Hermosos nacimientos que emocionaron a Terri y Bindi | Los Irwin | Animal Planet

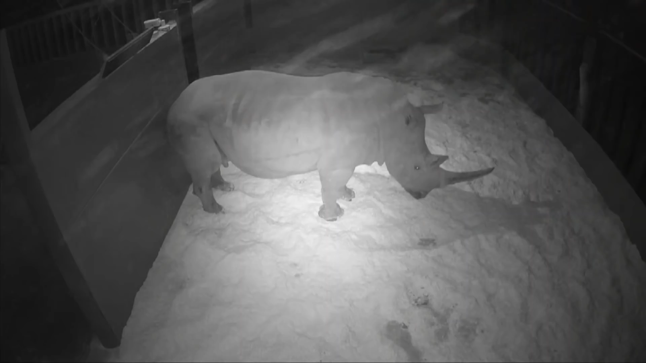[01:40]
Está arqueando la espalda, paseando por su cuarto de parto. Todo lo que podemos hacer es monitorearla desde lejos.
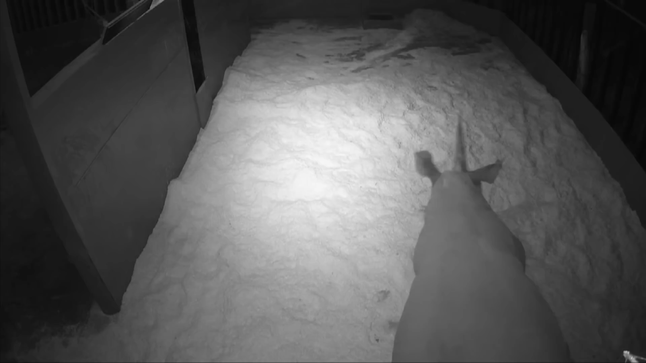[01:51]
Estoy muy emocionada por ella y ansiosa. Hay muchas cosas que pueden salir mal y es un poco aterrador y un poco tentativo. Siempre esperas que el bebé nazca y esté bien.
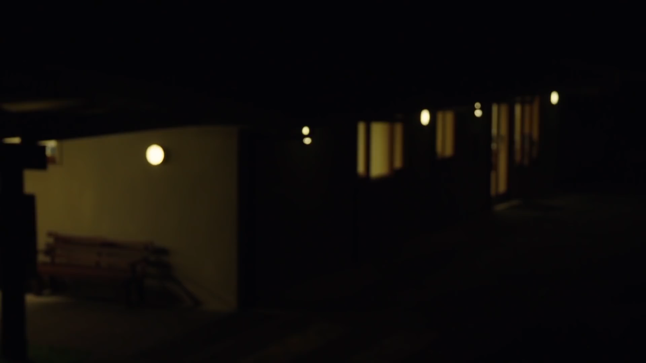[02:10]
Está experimentando contracciones bastante fuertes, como puedes ver ahí.
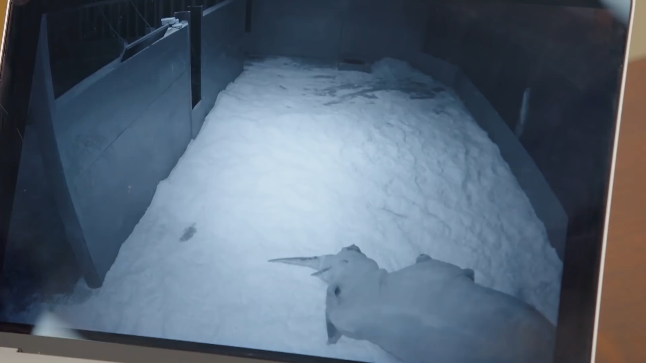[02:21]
Hemos estado monitoreando a Cabali toda la noche desde cámaras remotas, observando cada paso para que esté a salvo. Tuvo un aborto espontáneo con su última cría, así que es un poco preocupante.
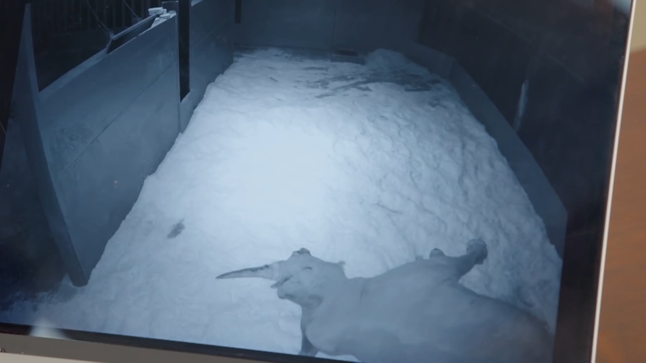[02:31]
Todo lo que podemos hacer es esperar el momento que nazca el bebé. ¡Guau!
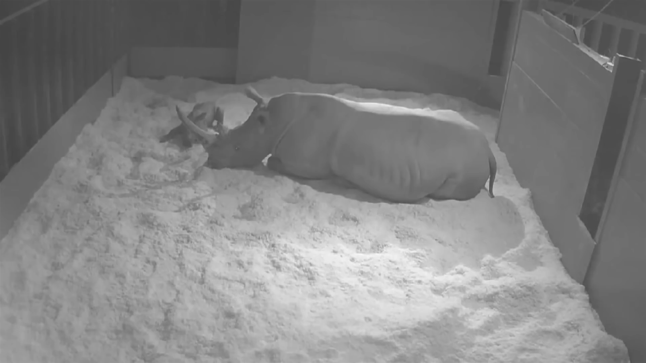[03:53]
Es muy importante que este pequeño rinoceronte se levante lo más rápido posible. Si no es así, eso indica que tenemos un problema.
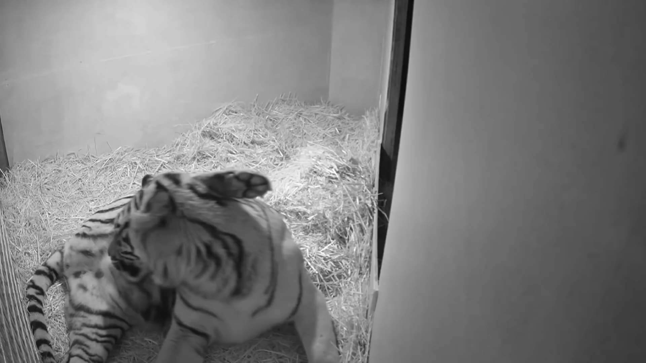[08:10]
Se está poniendo muy rígida y eso es obviamente una contracción. También está pasando mucho tiempo preparándose, que es lo que debería estar haciendo. Esa fue una muy grande. Oh, Caitlin, solo quiero entrar ahí y darle un abrazo. Sí, sí, sí, sí. Muy bien, de nuevo se nota que fue muy fuerte. De hecho, yo diría que podría suceder muy pronto.